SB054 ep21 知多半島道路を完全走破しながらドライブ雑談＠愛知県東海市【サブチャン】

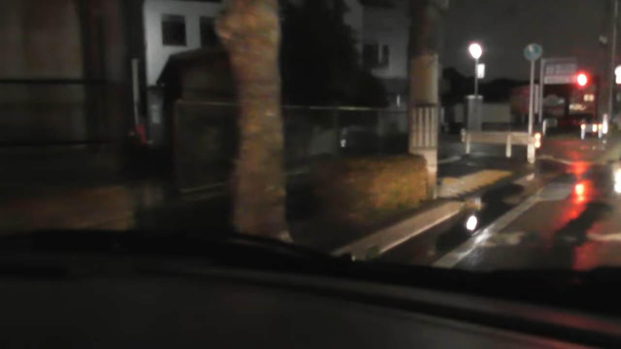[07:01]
お、来た。外向きに来たか。これもなかなか。
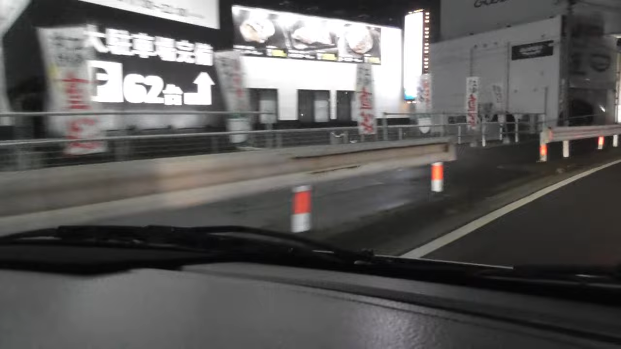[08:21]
まあもうこの辺りも名古屋なんでね。
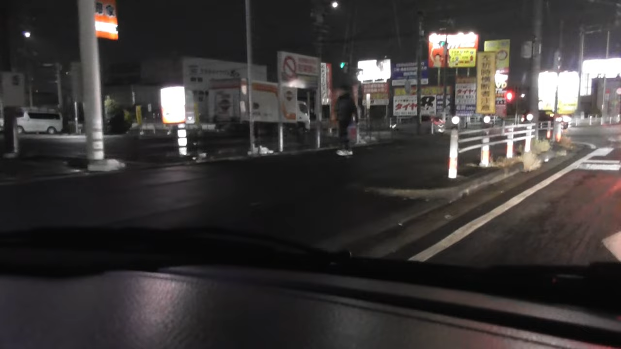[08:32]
何だってありますからね。夜までね、遅くまで開いてる店も多いですから、ギナギナと帰っていきましょう。